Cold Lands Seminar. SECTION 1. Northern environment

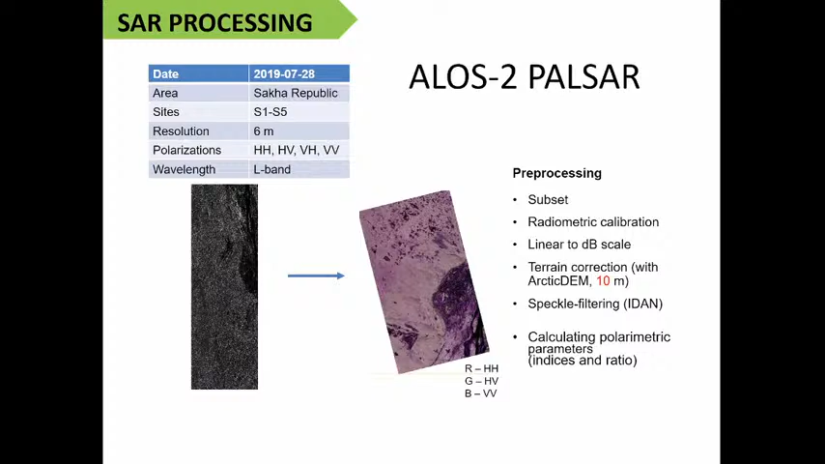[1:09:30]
And then we calculated new images, specific parameters and indices.
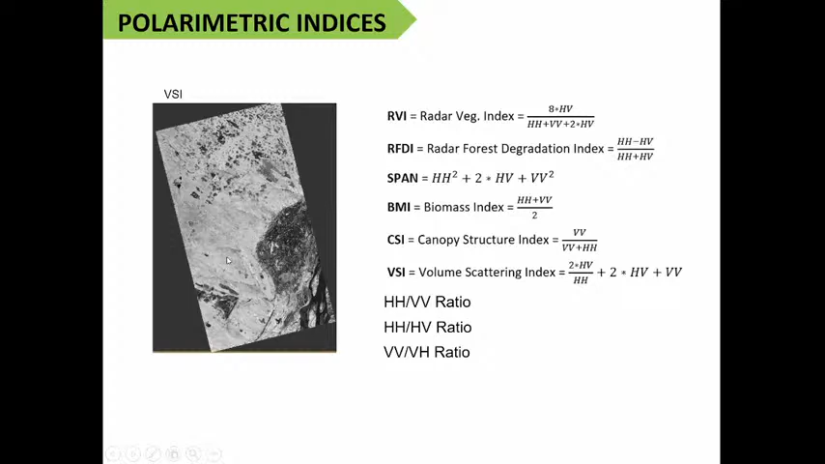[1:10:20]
You can see in the image here that the river floodplain, this is a Lena River floodplain, is dark because the radar signal reflects very weakly. And then the forests to the west of the floodplain are bright because forests reflect and diffuse the radar energy quite efficiently. Then we also had our field data and UAV survey data,